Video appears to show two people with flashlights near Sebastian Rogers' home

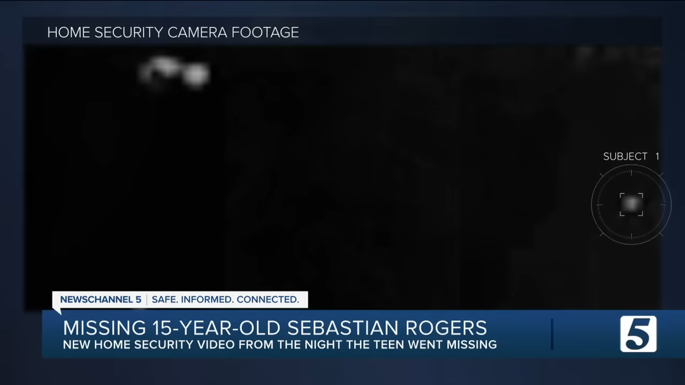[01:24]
In the video, you see Subject 1 with a light source in the lower right-hand corner. Then, you see Subject 2 briefly appear and move toward the first before that light source is covered or obscured by bushes. Subject 1, a few seconds later, then moves out of frame. Then, Subject 2 reappears and follows Subject 1 off-screen. It's a short time later and it's very vague, but then you see one of the subjects moving quickly back through the common area and that is it.
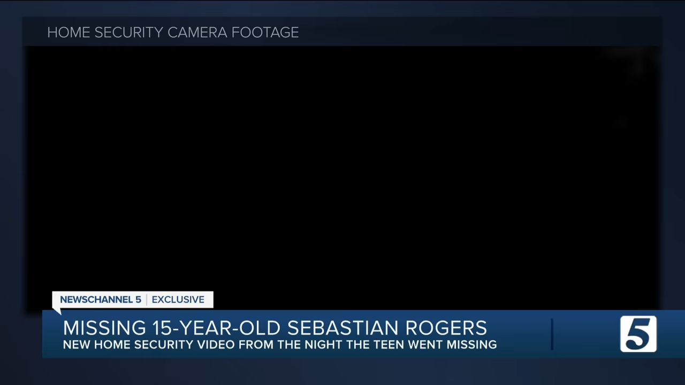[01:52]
I know, there's not much to see here. You certainly cannot identify anyone, but those close to the investigation tell me the mere fact that there is now evidence that someone is in the area around Sebastian's home is significant.
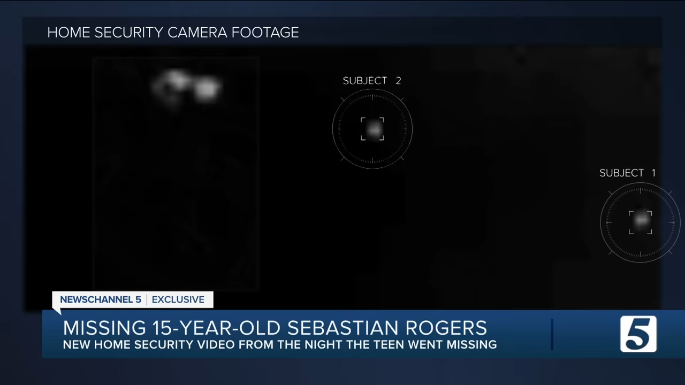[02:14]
This video shows suspicious activity in the immediate area the night Sebastian disappeared. Could one of these subjects have been Sebastian?